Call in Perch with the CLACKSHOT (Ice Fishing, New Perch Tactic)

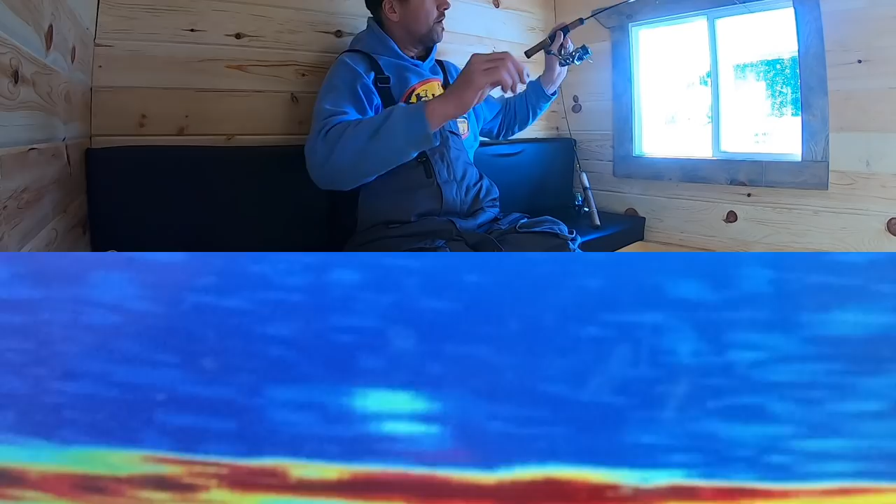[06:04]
Oh, she just wailed on her too. I'm holding the rod like a little bit of a wimp.
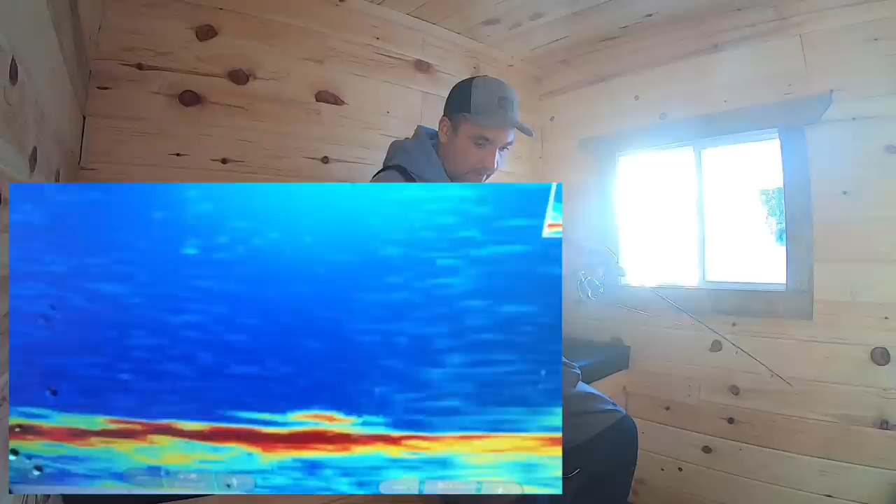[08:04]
Hello, hello, hello. I don't think that's a perch. Hopefully it's not one of those bass from earlier. There ain't no perch.
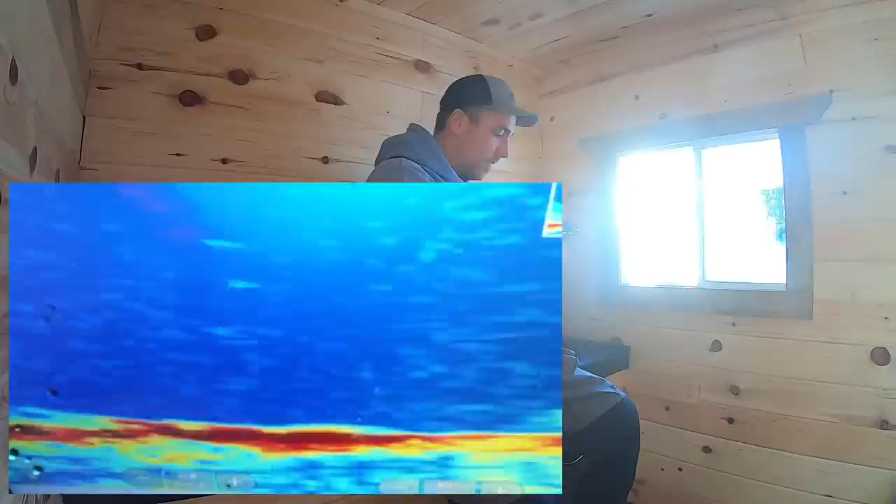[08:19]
If it is, it's a sumo.
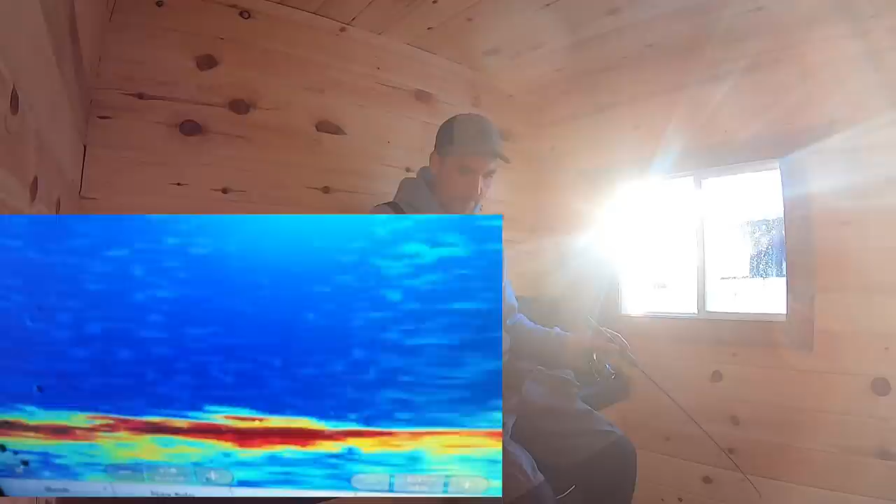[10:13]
Oh boy. There we go. There's a nice one.
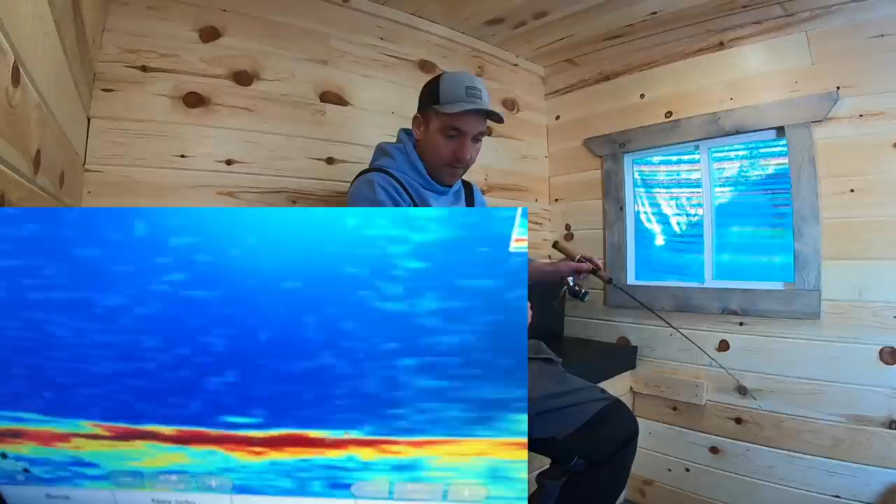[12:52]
This one's like on a mission to get eaten. Pretty cool. Screaming eagle to nothing. Can't be far. There he is. Oh, get your head out of the hole, buddy. I'm blaming you for that one.